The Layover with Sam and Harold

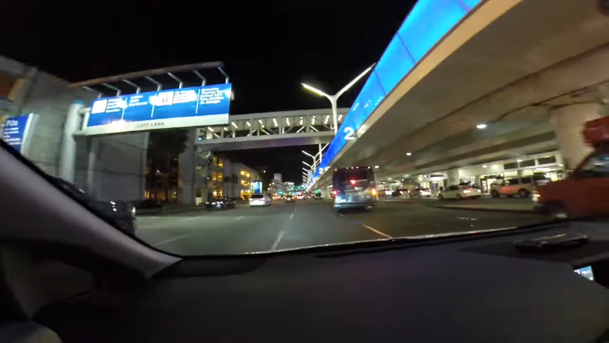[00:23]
It's always busy here, no matter what time. It's not too bad today. It's not too bad. Oh, I wouldn't say it's nice, but it's not too bad. It's kind of nice. Okay.
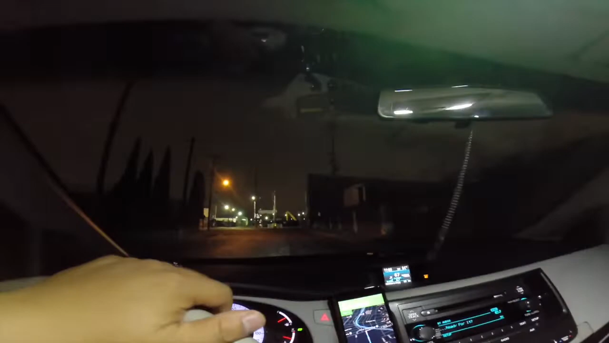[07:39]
In like some sort of not lost. Industrial. Oh shit! Some sort of like industrial zone.